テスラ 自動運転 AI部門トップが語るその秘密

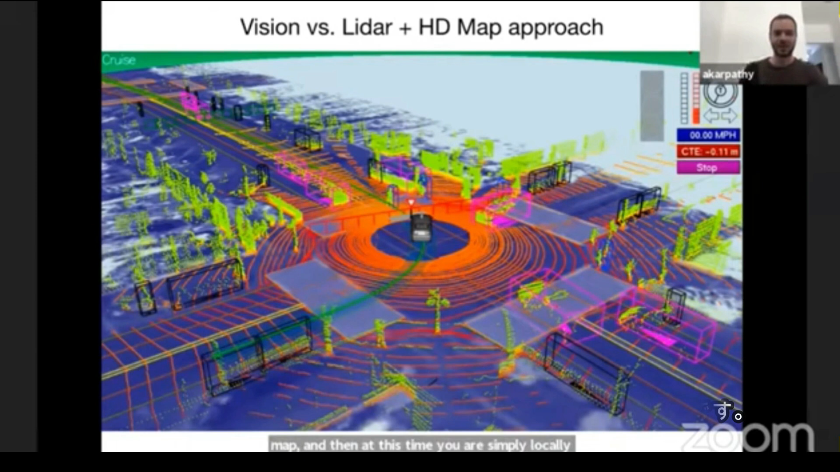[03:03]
And then you have to insert all of the lanes and how they connect and all the traffic lights and where they are. And you basically have to create a high definition map. And then at this time, you are simply localizing to that map to drive around. And so the approach we take is vision based primarily. So everything that happens happens for the first time there in the car based on the videos from the eight cameras that surround the car. And so we come to an intersection for the very first time and we have to figure out where are the lanes? How do they connect? Where are the traffic lights? Which ones are relevant? What traffic lights control? What lanes? Everything is happening at that time on that car and you don't have too much high definition sort of information at all. And this is actually a significantly more scalable approach because if our product is on a scale of millions of customers on Earth.